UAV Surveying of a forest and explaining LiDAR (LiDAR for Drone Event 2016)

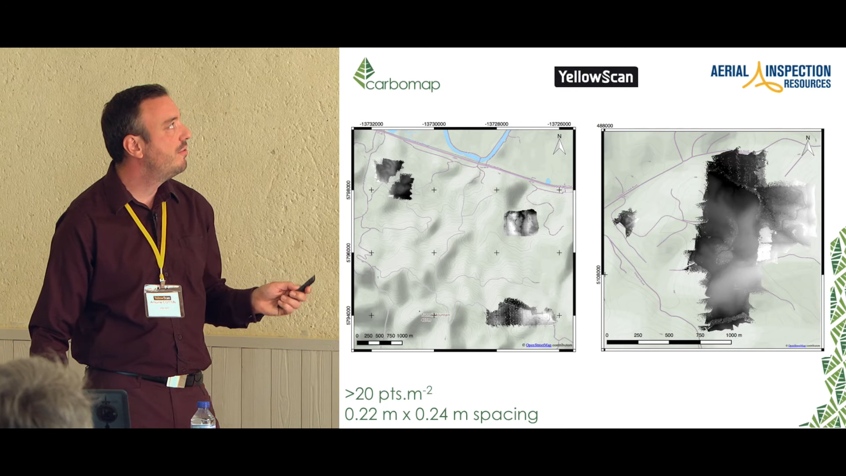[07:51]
It's again about three square kilometers. If I'm not mistaken, the data collection took two days.
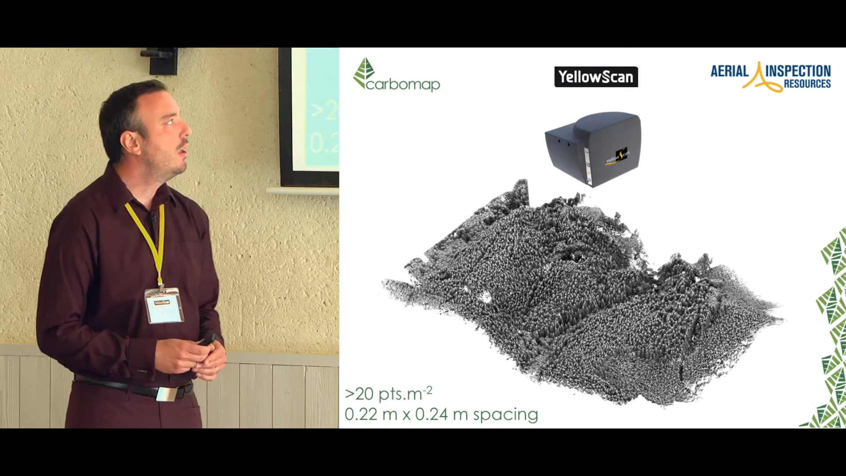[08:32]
to make sure that you didn't get any issue with the classification.
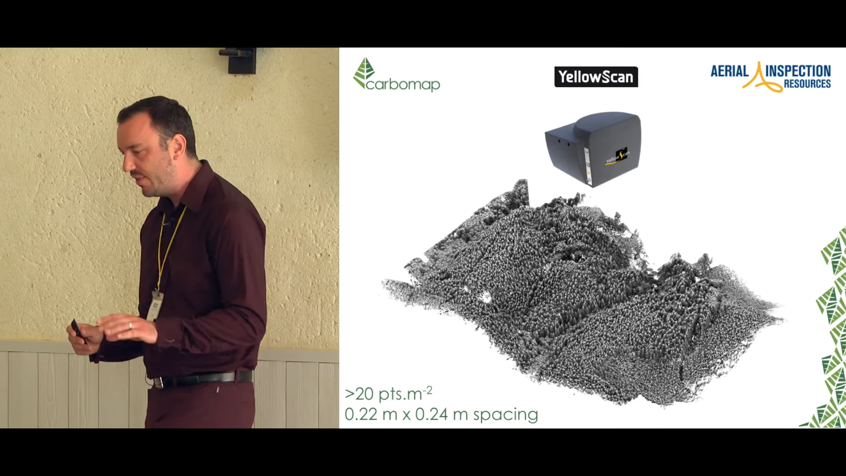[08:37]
That's another area and here I just want to pinpoint that
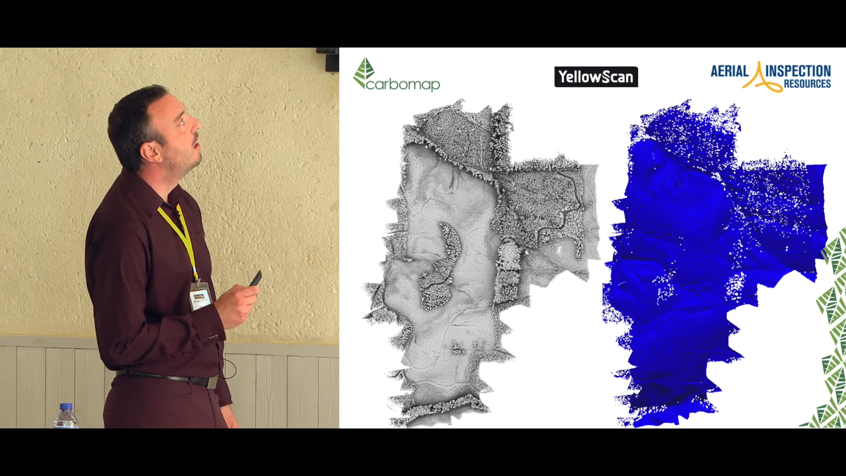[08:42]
even under dense vegetation and again it's not showing very well but you still have very good terrain information that remains there.
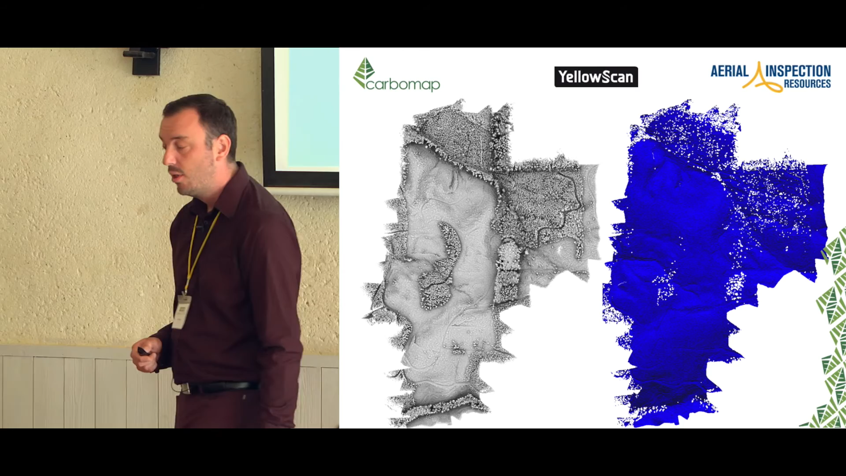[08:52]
You've got holes because I limited the length of the
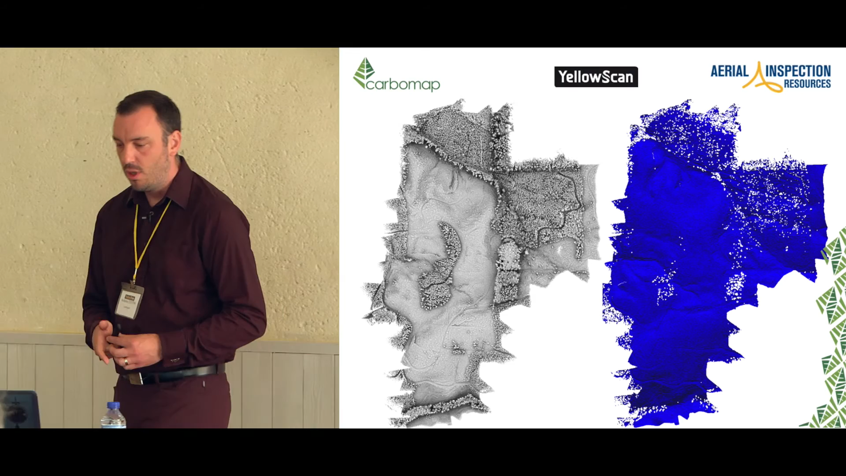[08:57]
long side of the mesh triangle to five meters so every single
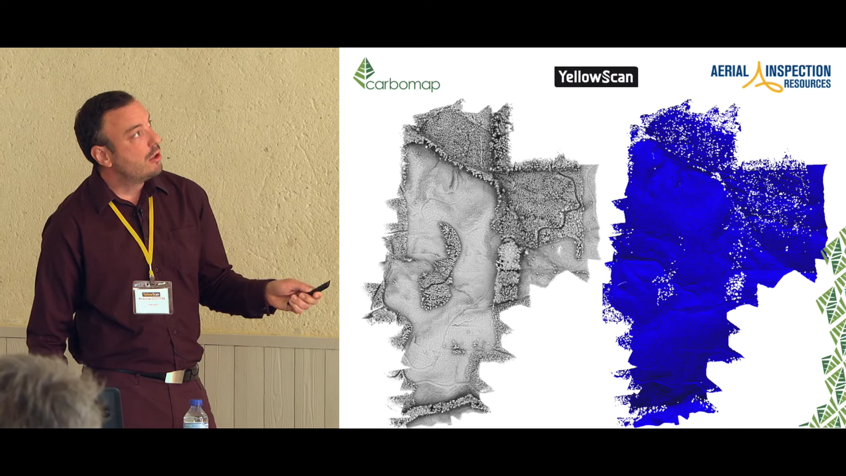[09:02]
hole in the dam is a five meter or longest hole.
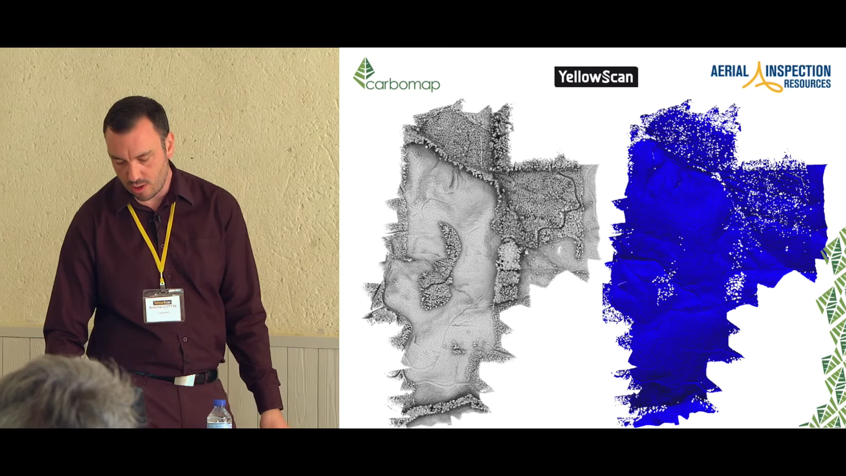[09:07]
The other project that the forester are looking for is a precise DTM for their operational
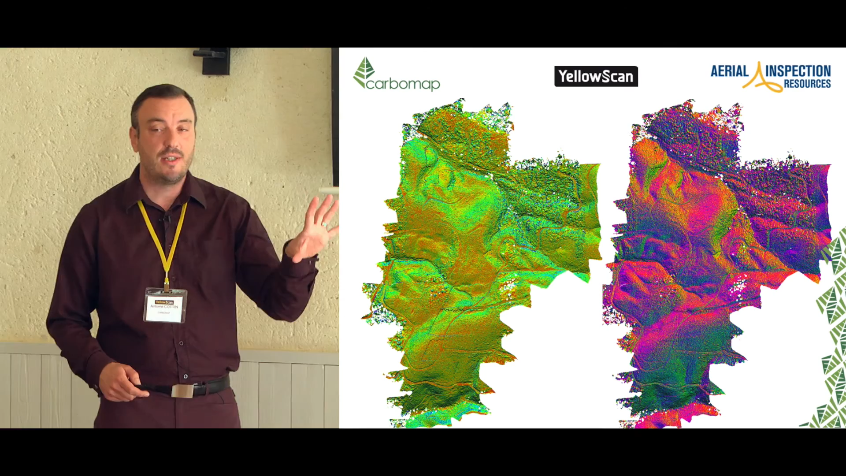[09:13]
planification, how they will send people on the ground, how they will deploy machinery to cut down trees or to harvest trees.
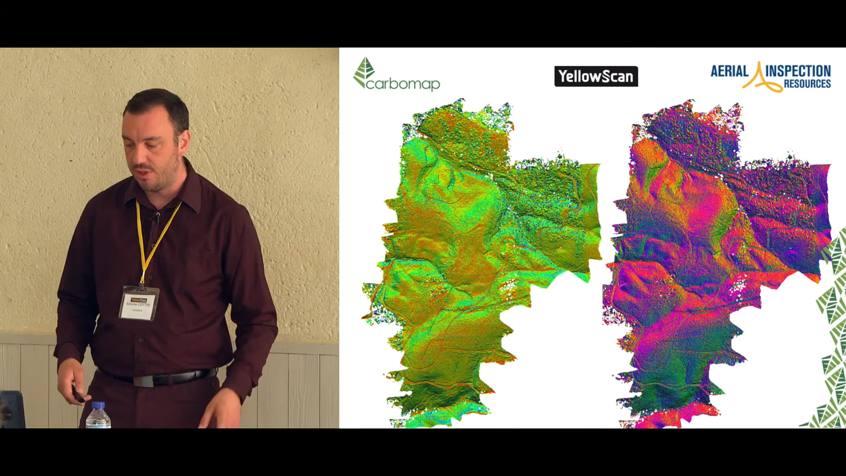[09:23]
So they're always looking to have a slope direction, slope angle, stuff like that. We can effectively extract that from these data sets. And in terms of what we usually deliver,